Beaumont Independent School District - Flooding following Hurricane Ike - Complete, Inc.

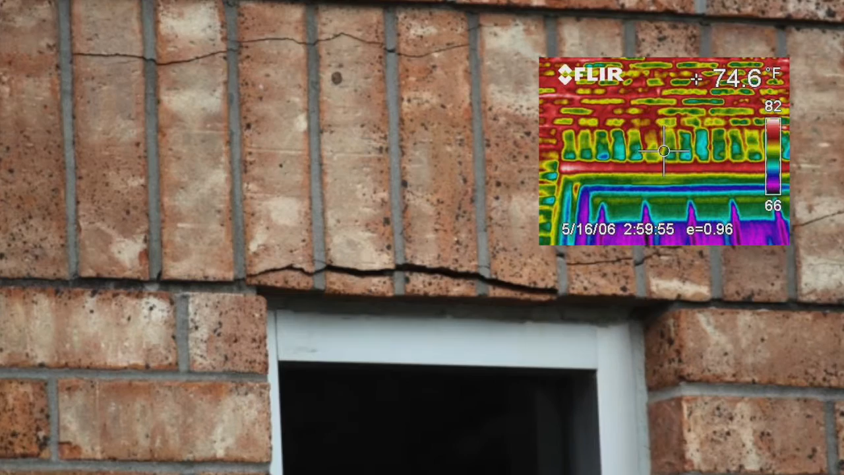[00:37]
On screen: spot 74.6°F
We used a combination of thermal imaging cameras, moisture meters and then and then essentially moisture tracking throughout the
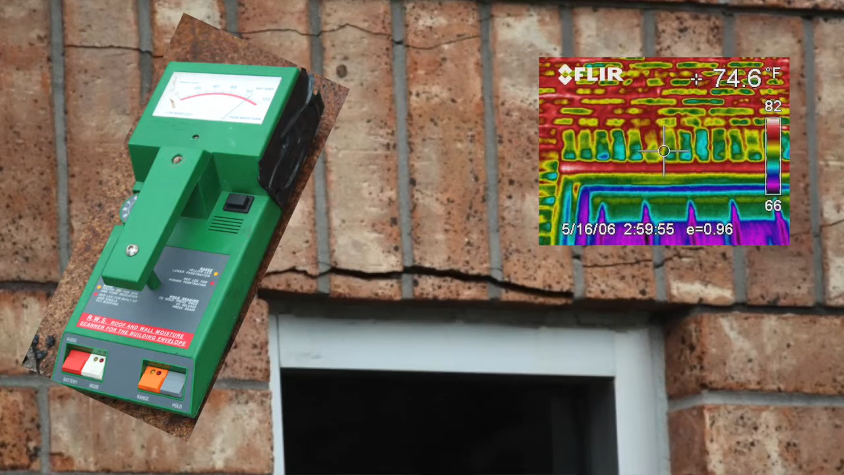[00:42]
On screen: spot 74.6°F
facilities and in doing so we're able to put together a repair plan and costs associated with same to affect for a proper restoration.